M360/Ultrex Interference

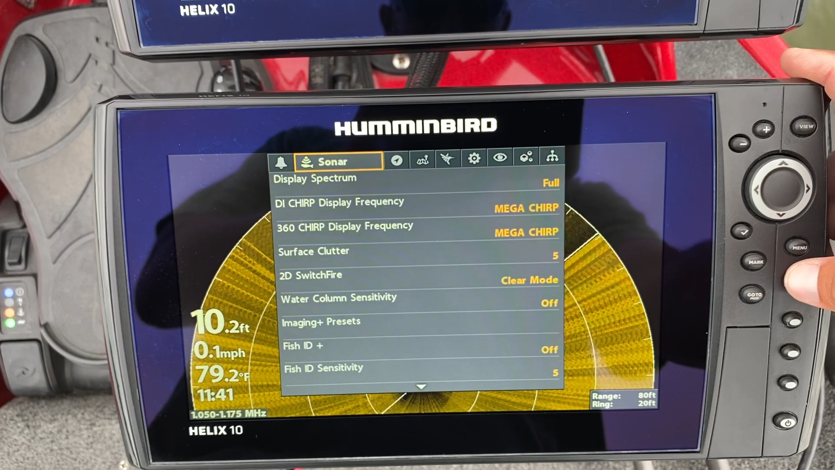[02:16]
On screen: depth 10.2 ft, water 79.2°F, speed 0.1 mph
noise filter number two is better but it's still not great right
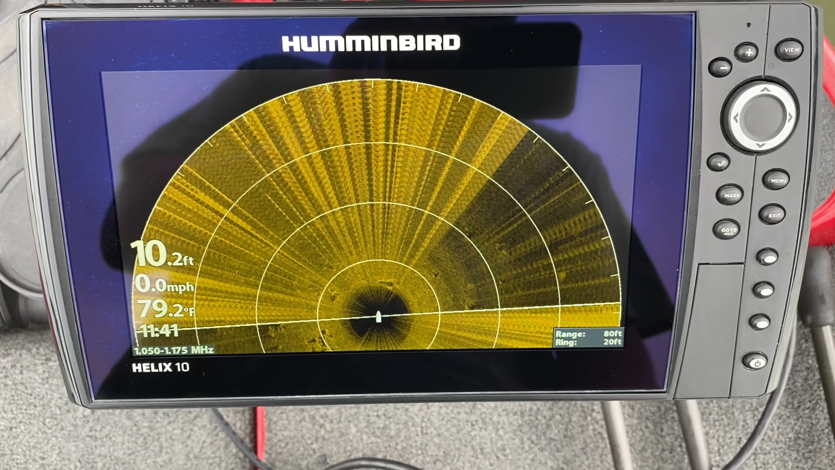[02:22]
On screen: depth 10.2 ft, water 79.2°F, speed 0.0 mph
so I still got spot lock on right that's why we're still seeing a little bit of a little bit of interference there because it's constantly
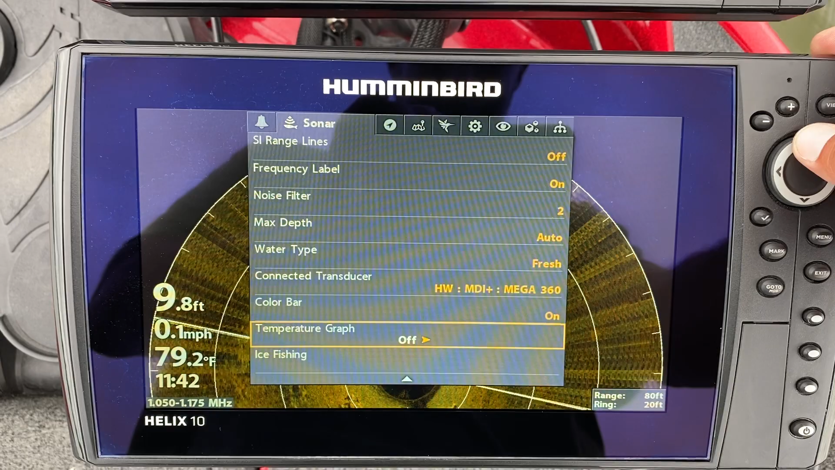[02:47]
On screen: depth 9.8 ft, water 79.2°F, speed 0.1 mph
to noise filter three this one's really bad okay menu go
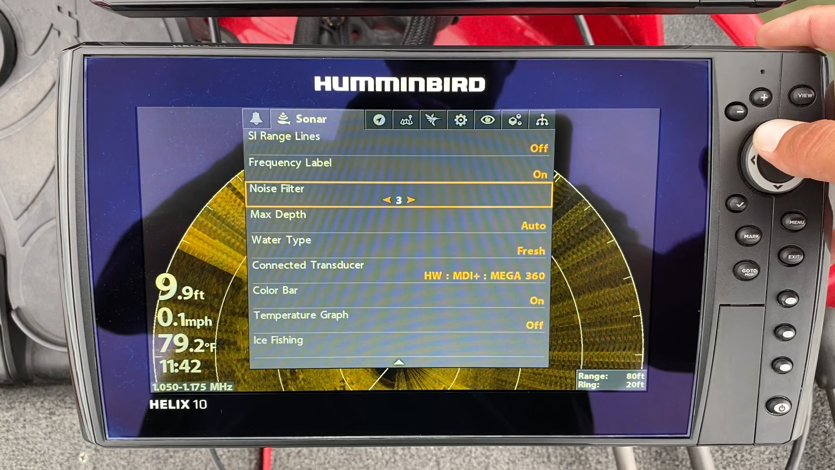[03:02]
On screen: depth 9.9 ft, water 79.2°F, speed 0.1 mph
back to four four seems
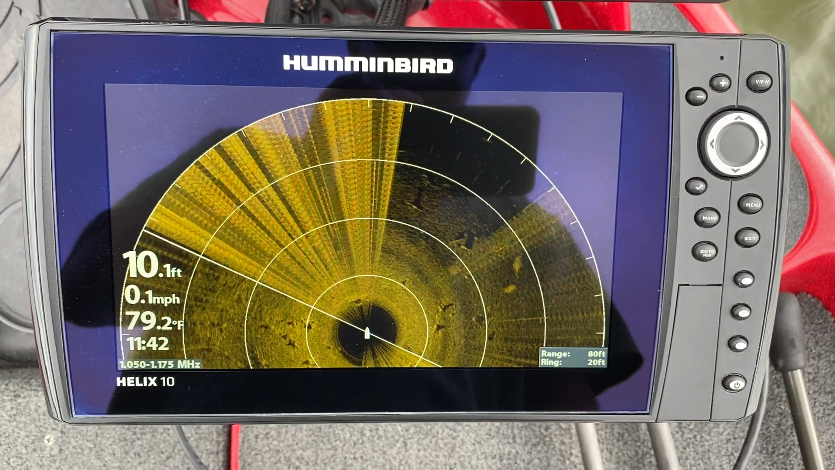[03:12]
On screen: depth 10.1 ft, water 79.2°F, speed 0.1 mph
to be the best but it's not up to the standards that it needs to be
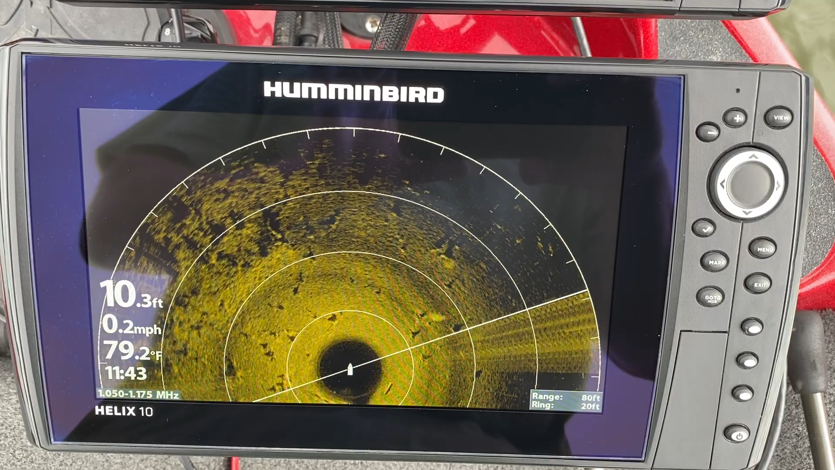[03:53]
On screen: depth 10.3 ft, water 79.2°F, speed 0.2 mph
so we'll run through the noise filters again with this thing turning off with the
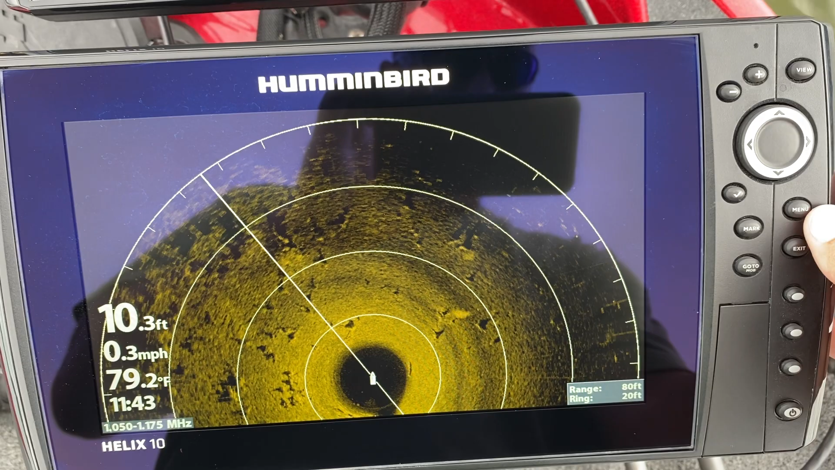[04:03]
On screen: depth 10.3 ft, water 79.2°F, speed 0.3 mph
spot lock turned off all
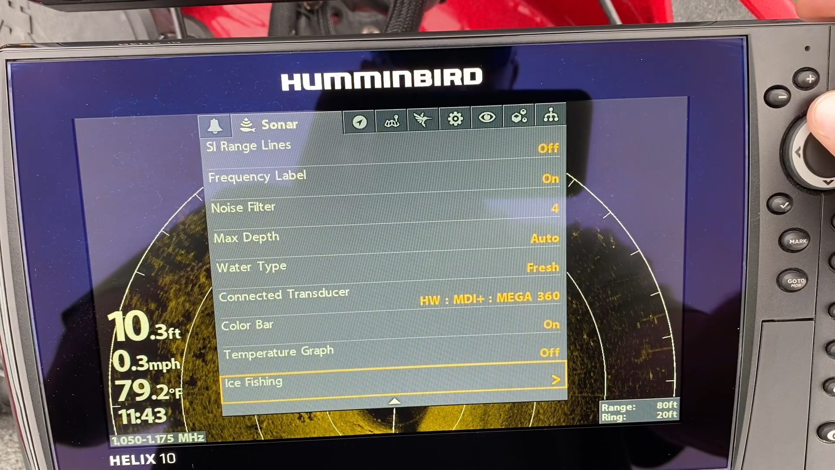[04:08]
On screen: depth 10.3 ft, water 79.2°F, speed 0.3 mph
right so noise filter will turn off a little wagon wheeling going
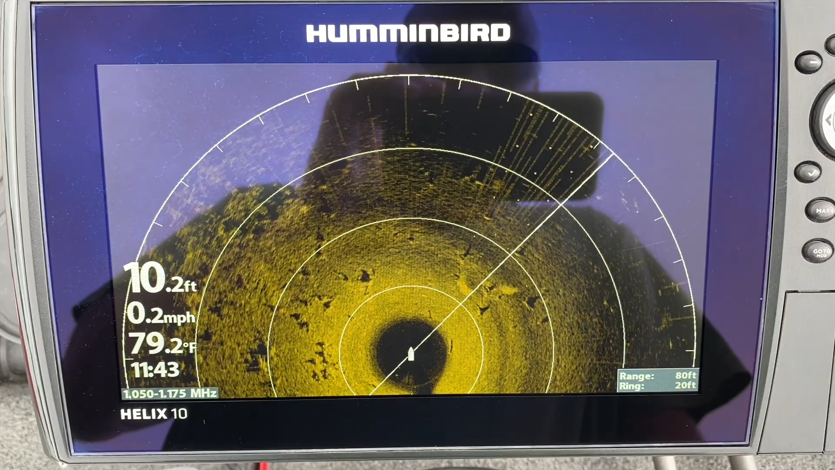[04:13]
On screen: depth 10.2 ft, water 79.2°F, speed 0.2 mph
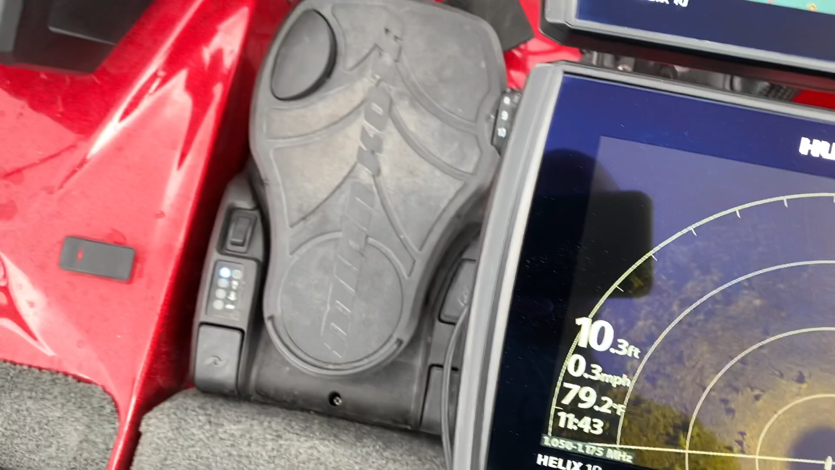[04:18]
On screen: depth 10.3 ft, speed 0.3 mph
right absolute zero input on the pedal troll motors not doing anything we're not requesting it to do anything you
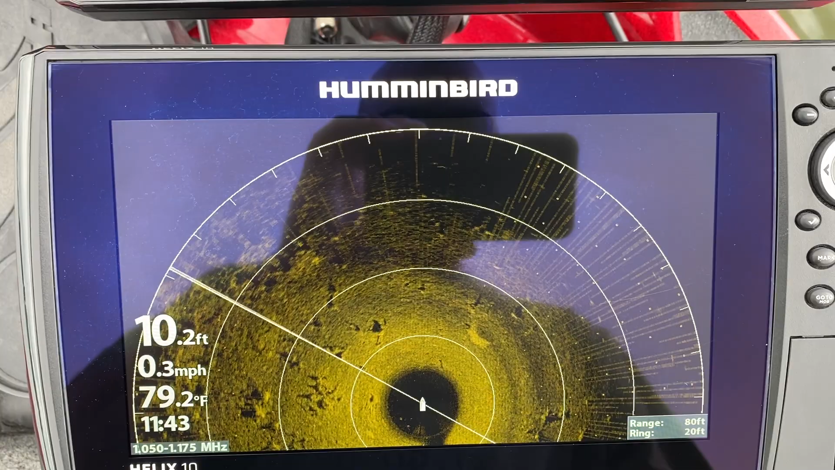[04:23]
On screen: depth 10.2 ft, water 79.2°F, speed 0.3 mph
can see we're a little bit of wash out there okay
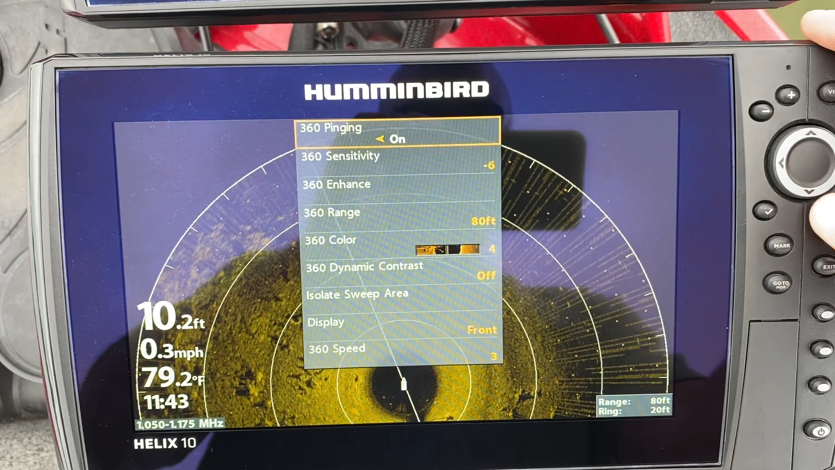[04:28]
On screen: depth 10.2 ft, water 79.2°F, speed 0.3 mph
back here go to one again not on the pedal
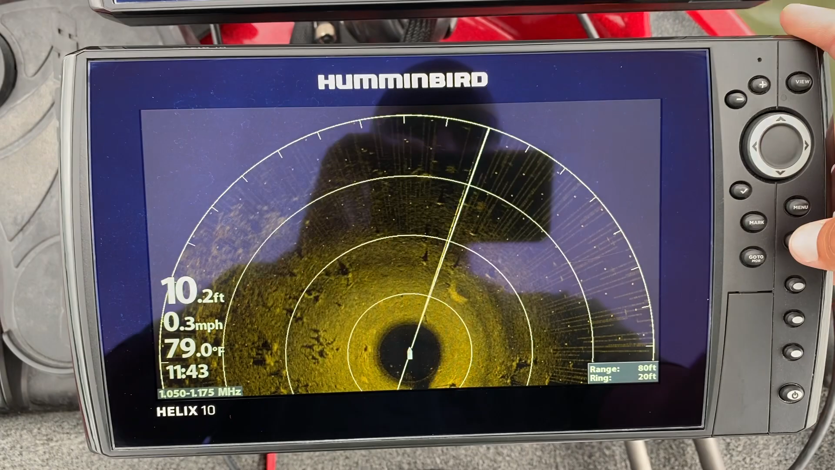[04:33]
On screen: depth 10.2 ft, water 79.0°F, speed 0.3 mph
cleans it up a significant amount still every now and again has some of these little tick marks here